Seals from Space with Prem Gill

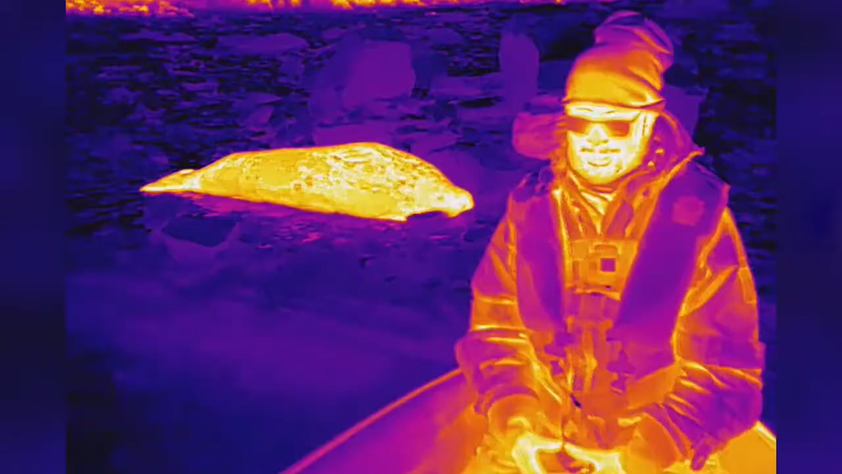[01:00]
such as UV and infrared which is invisible to the human eye.
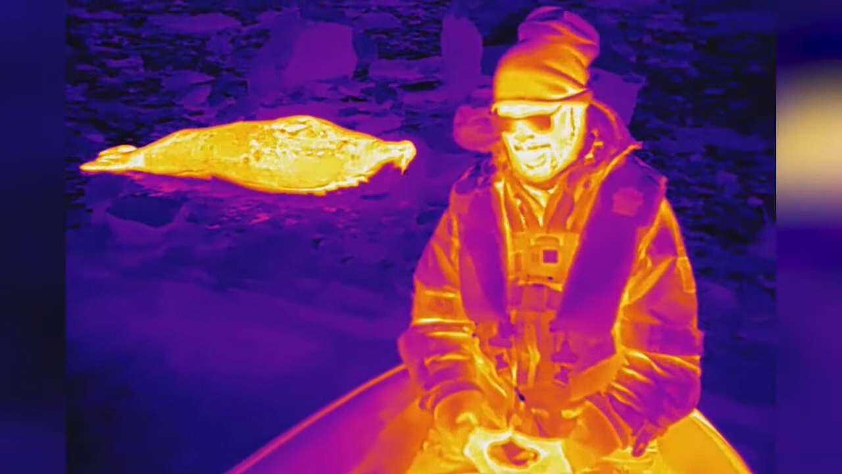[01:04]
And perhaps we might even be able to tell the difference between all the different species of seals by looking at them in UV and infrared.